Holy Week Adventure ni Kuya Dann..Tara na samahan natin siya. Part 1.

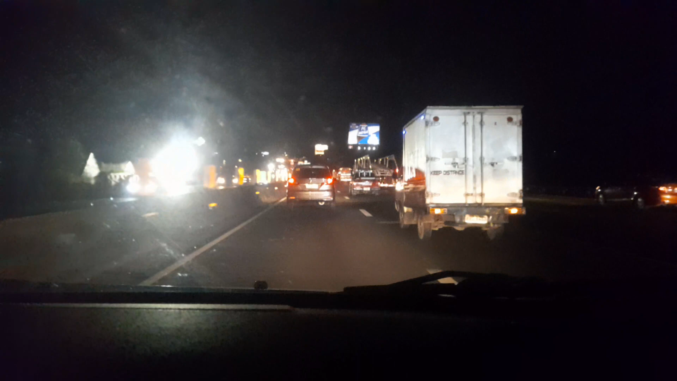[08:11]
Mahal na Araw Pag ganitong Situasyon Ang South Super Highway Ay puno Ano O Maybe Nagkataon po Pala Na Ngayon Ay May Mga Pasok Pa Kaya Medyo Maluwag Pa Normal Na Normal Ang Galoy Ng Trafico Dito Sa South Luzon Express Way Alright So Mga Idol Katulad Nga Po Nang Nasabi Natin Hanggang Dito Nalang Muli At Ito Po Ay Akin Nang Isishare Ang Deterate Po Itong Ablog Ablog Ablog